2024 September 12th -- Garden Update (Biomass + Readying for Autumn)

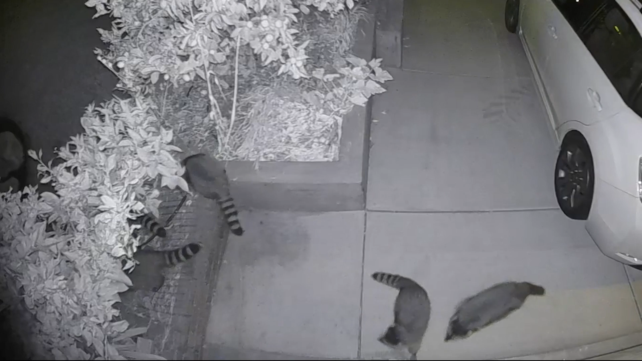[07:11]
groups that come and patrol the area and they they dig up everything so this year they did a lot of digging up there because I've been using automated irrigation and there's probably it's